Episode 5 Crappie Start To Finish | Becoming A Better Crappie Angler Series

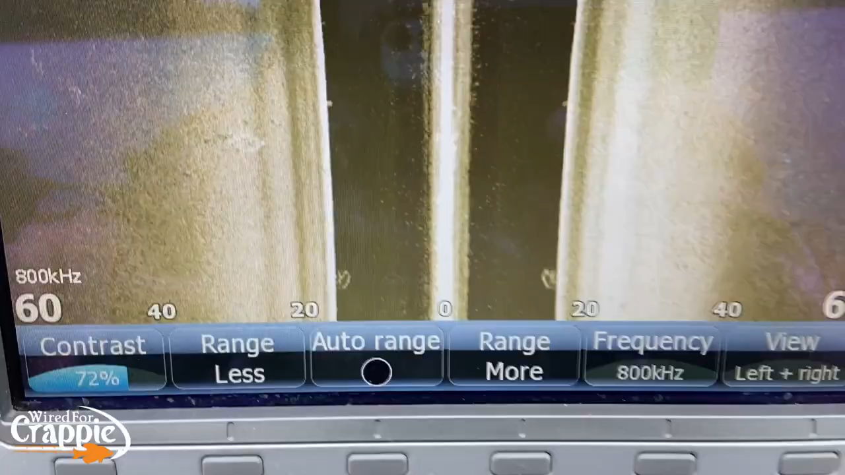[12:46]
There's a little brush pile off to the side of the screen right here.
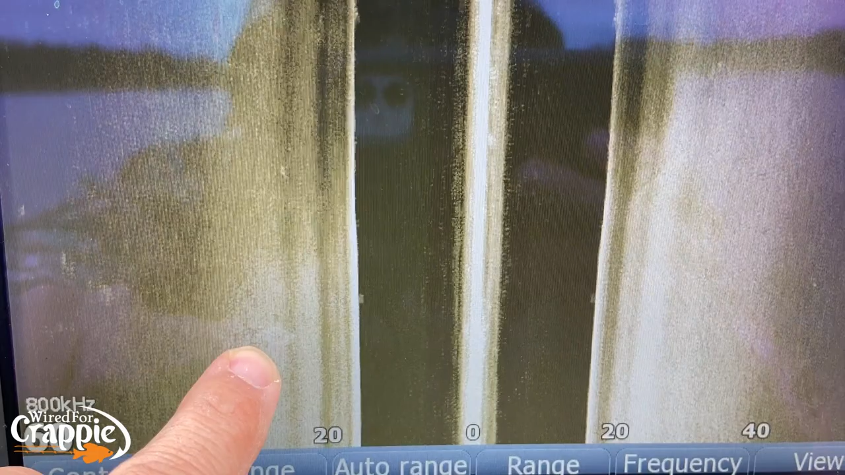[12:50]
Right there, guys. That's a brush. Okay? You ain't looking for much.
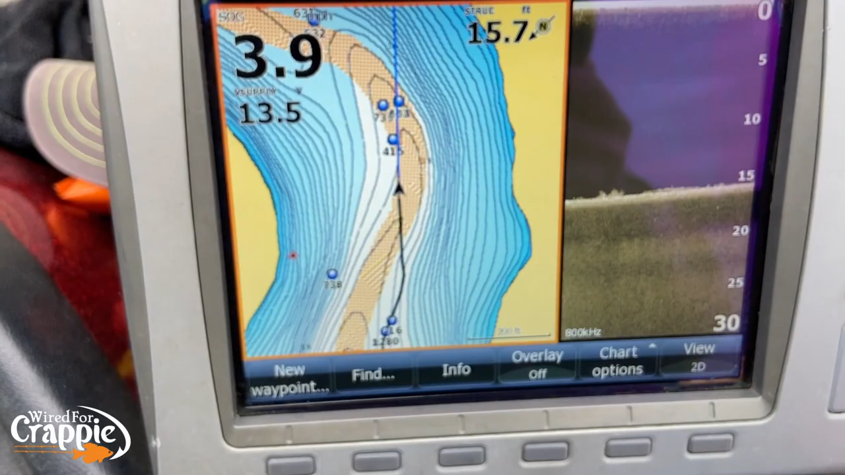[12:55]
Just a little slight anomaly on the side imaging, okay?
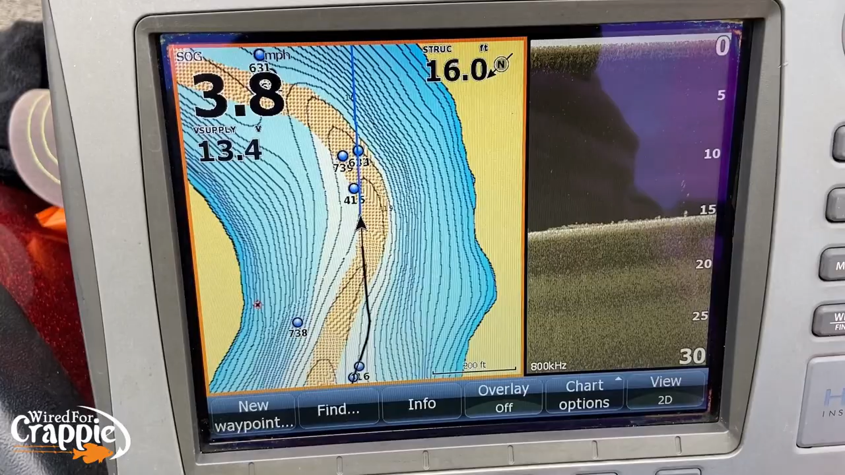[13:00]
On screen: speed 3.8 mph
Follow this creek channel on down through here.
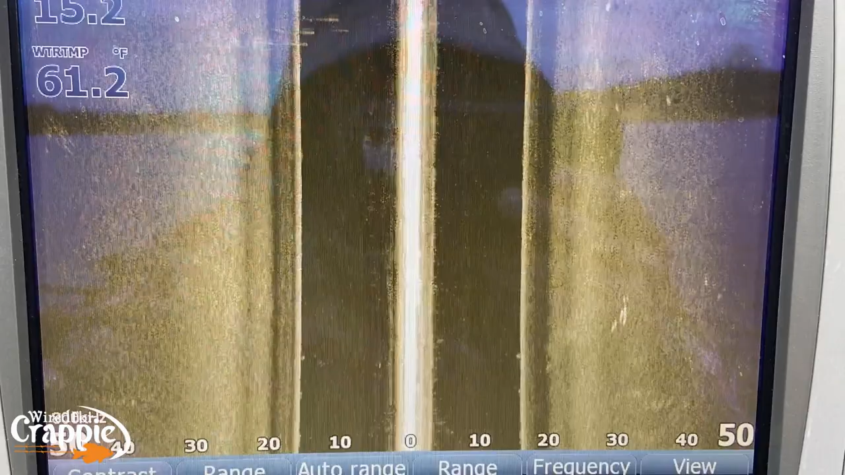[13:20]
On screen: water 61.2°F
There it is. There's those few stakes right there. See them right there?
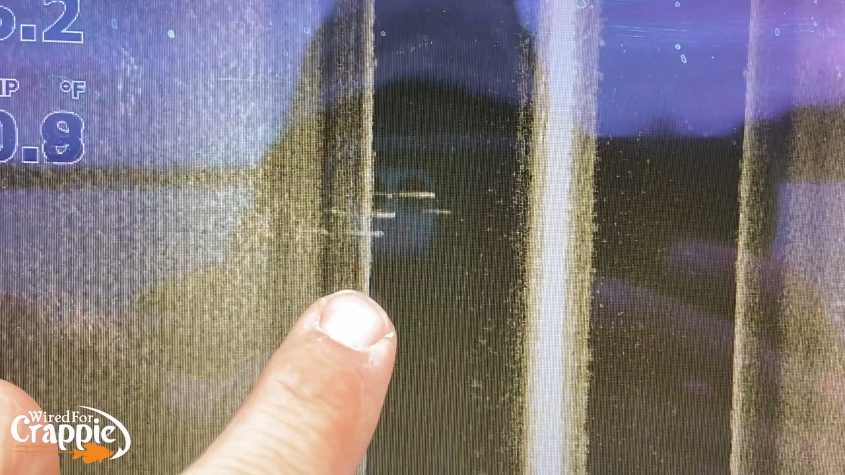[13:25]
A few stakes. Should be coming up on another one.
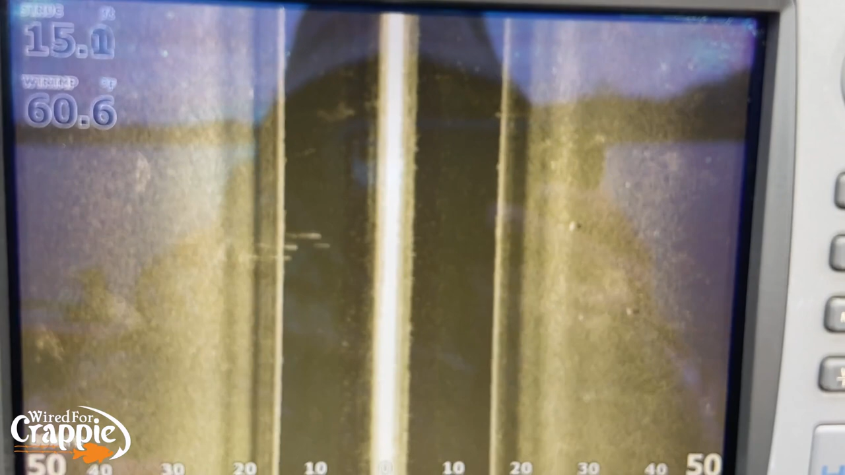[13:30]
On screen: water 60.6°F
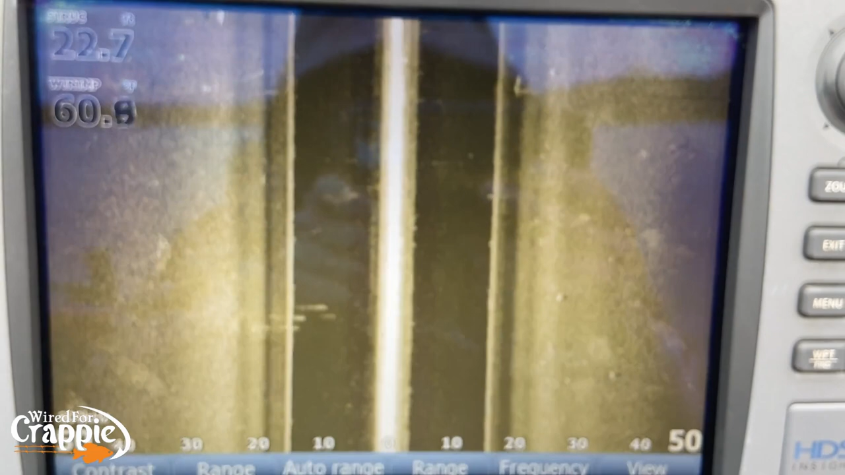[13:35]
Come on. Why are you blurry? There we go. There's some stakes right here. See those dark lines?
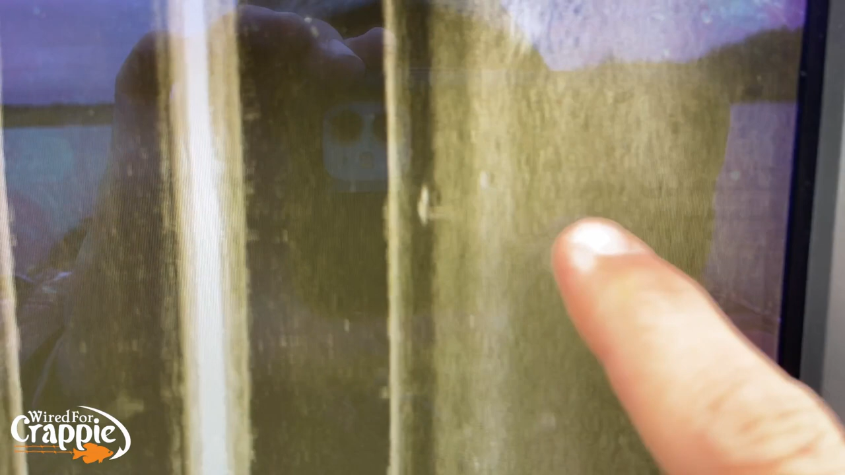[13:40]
Let's see if I can focus for you guys. See those dark lines going right there? Those are stakes, guys.
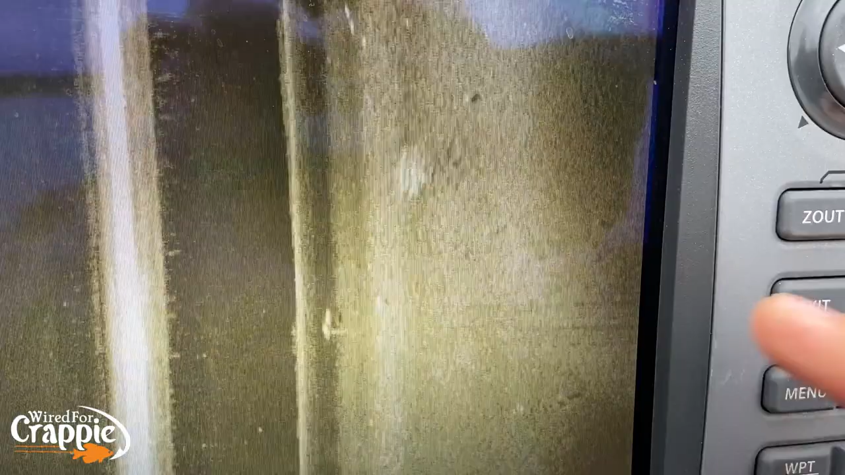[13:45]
Let's flip around and see if we can't get a better look at those stakes.
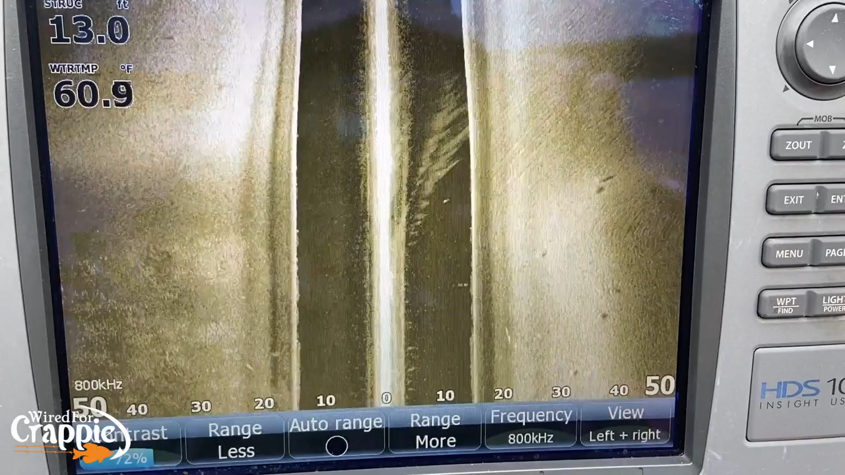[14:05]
On screen: depth 13.0 ft, water 60.9°F
We went right in between those two stake beds.
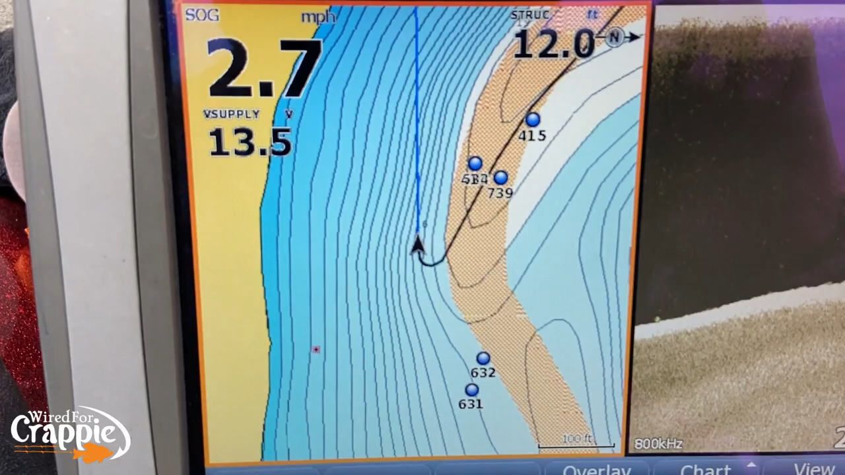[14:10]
On screen: speed 2.7 mph
We're going to try to hit this one over here on this side right there.
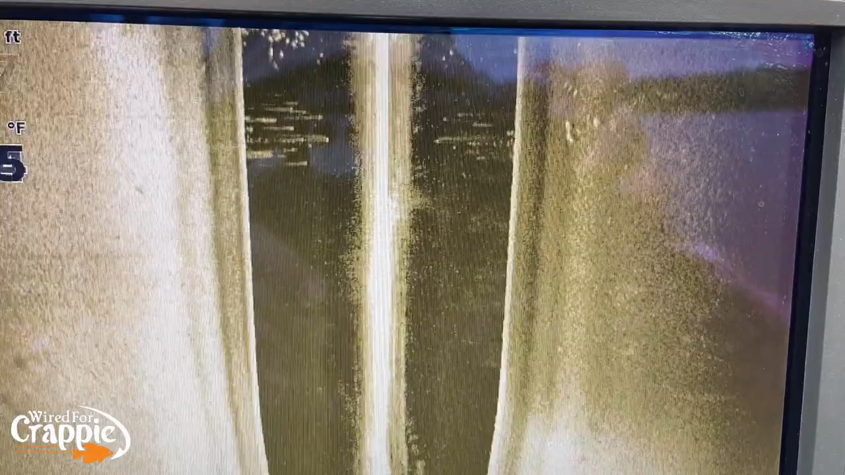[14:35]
Look. Fish. That's a big old water fish right there.
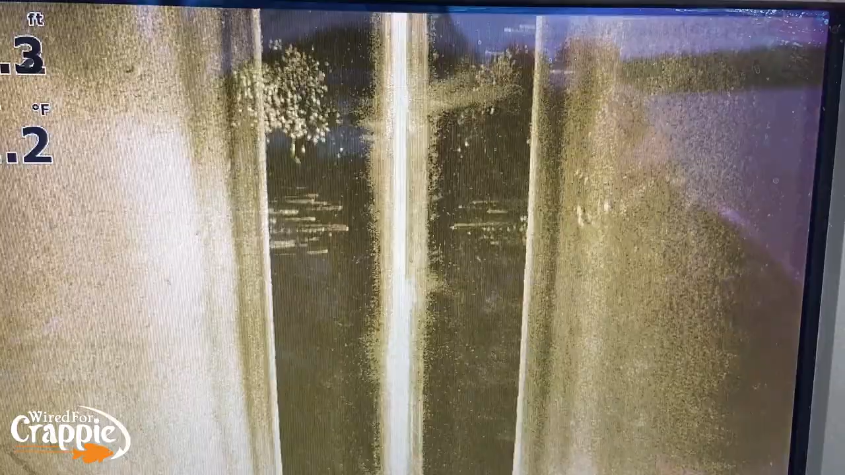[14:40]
That is a big old water crappie.
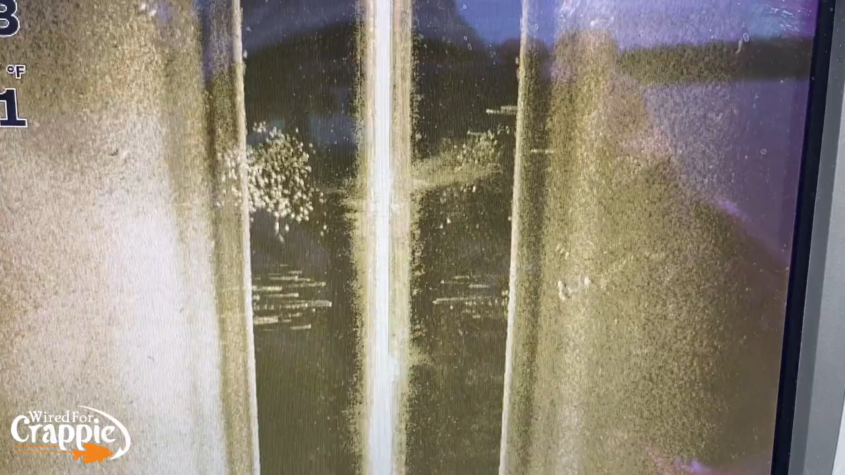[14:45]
Those are small fish, but they're crappie.